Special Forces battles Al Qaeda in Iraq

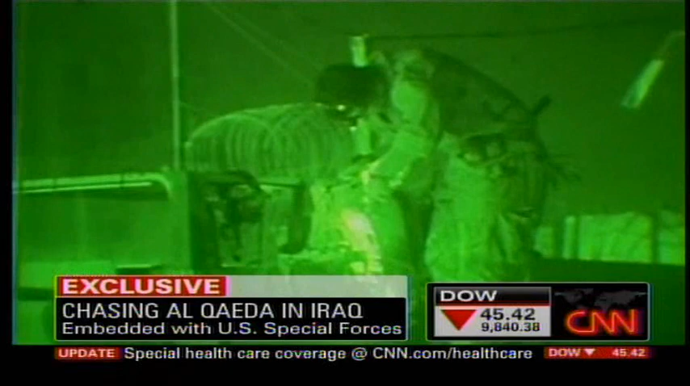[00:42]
heavy metal blares while they gear up but tonight these highly trained soldiers who are used to being out in front will take a back seat iraqi special forces are spearheading the mission obviously they've taken the lead now it's their show um they we are definitely to the point where it is train the trainer and not just train the troops the iraqi special forces get their own briefing before they too mount up and head out
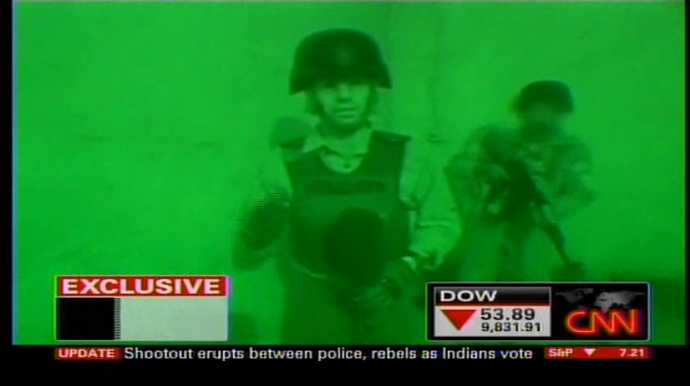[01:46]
brigade basically iraqi special forces backed by united states special forces green berets have detained who they believe to
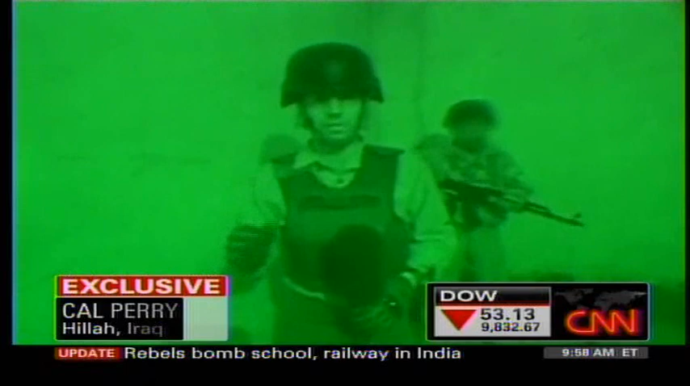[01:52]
be alleged members of al-qaeda you can see them here four individuals who have warrants against them they've also found weapons in this house the team checks names and id cards
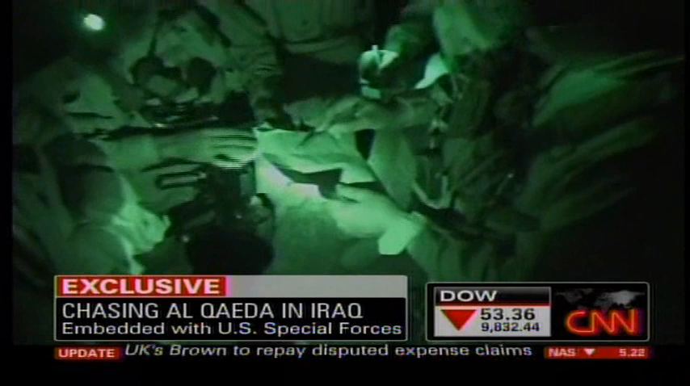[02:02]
against the names in the judges warrants later the u.s military tells us the individuals